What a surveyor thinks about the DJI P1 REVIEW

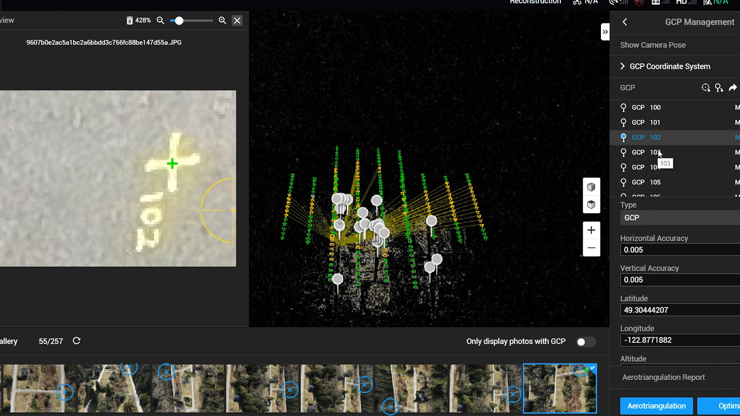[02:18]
When we returned to the office we processed the P1's photos in DJI Terra which is their new photogrammetry suite.
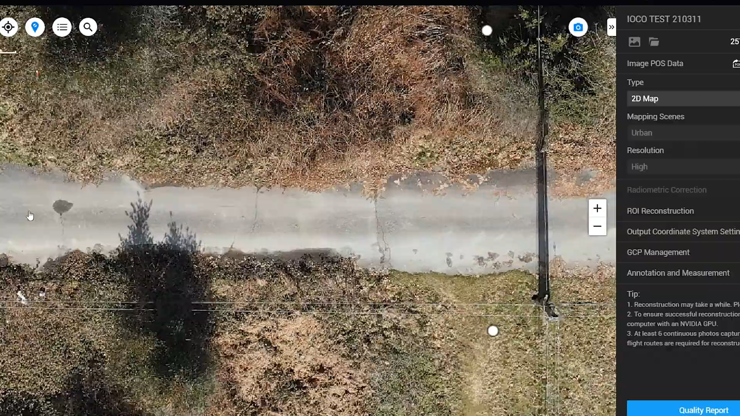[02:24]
The data processing workflow was easy to follow and had all of the standard processing and export features that most software has these days. The results of the survey were really impressive as
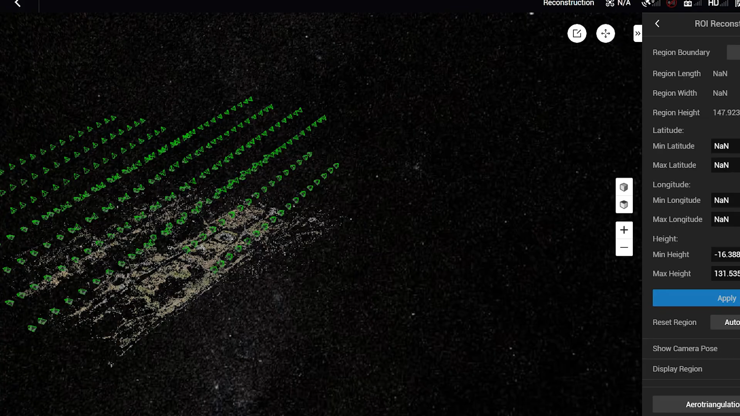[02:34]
we achieved less than 2 centimeters ground sampling density and our comparison of the model to the independent ground control points
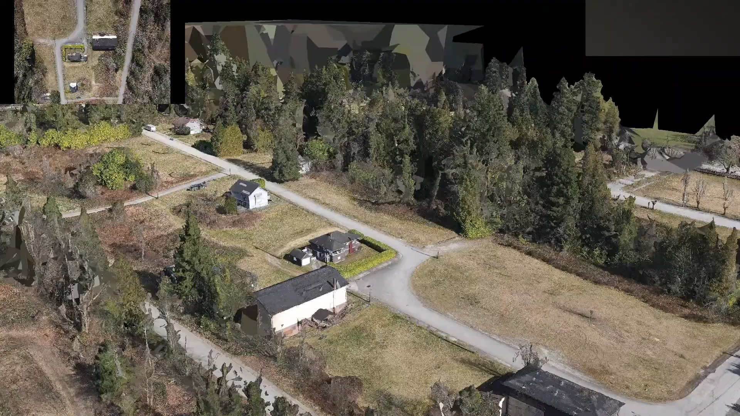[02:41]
gave us a standard deviation of 2 centimeters between the two data sets.